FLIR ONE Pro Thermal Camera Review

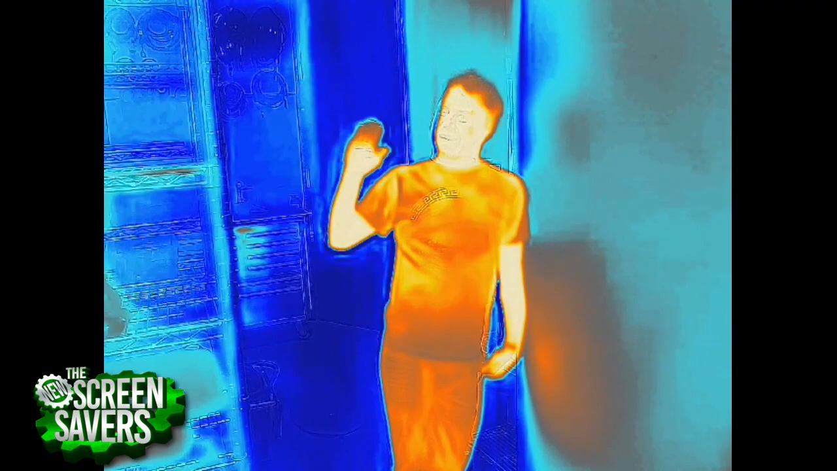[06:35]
Or if you're having overheating problems at home or even in a car, I feel like this could be really, really useful.
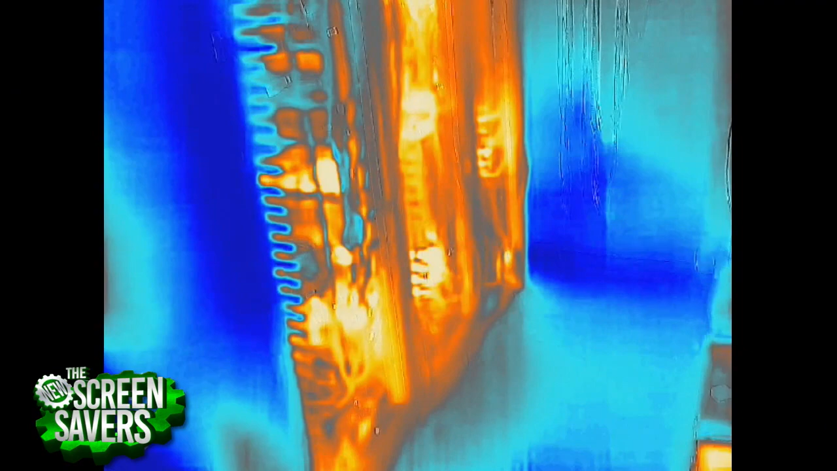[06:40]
Like you said to kind of find where those hot spots are. Right.
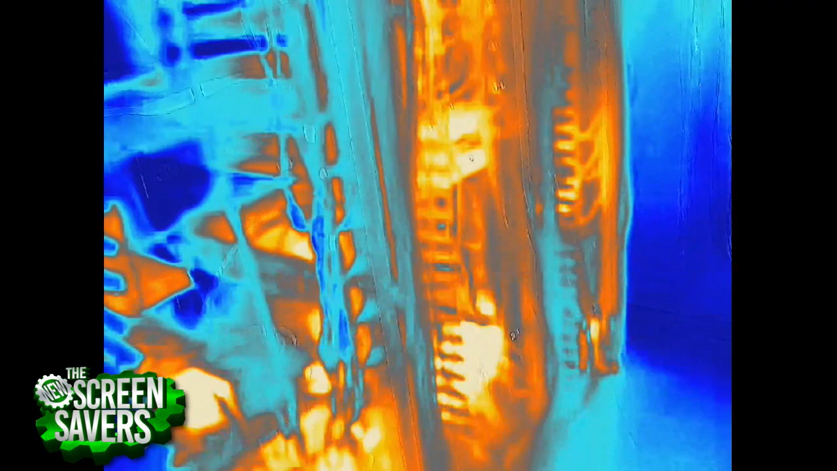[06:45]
You know, they always tell you that you're not supposed to daisy chain extension cords and power strips. Yeah.
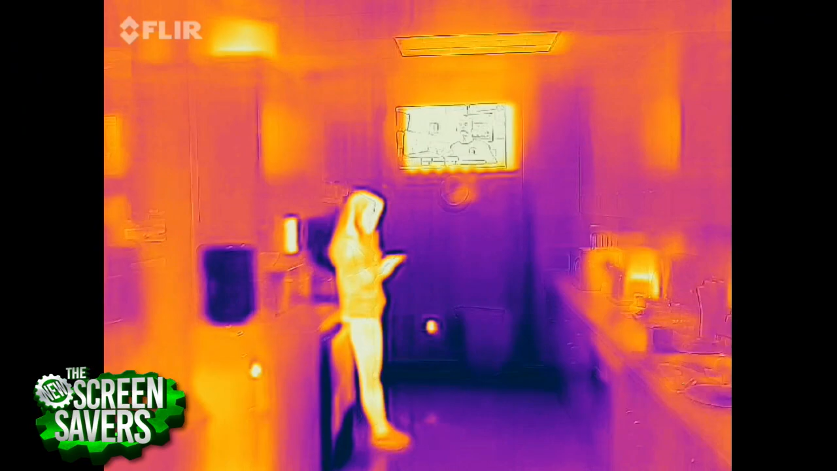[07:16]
But there are those existing thermal cameras that you mentioned that don't necessarily offer some of the detail we're talking about here.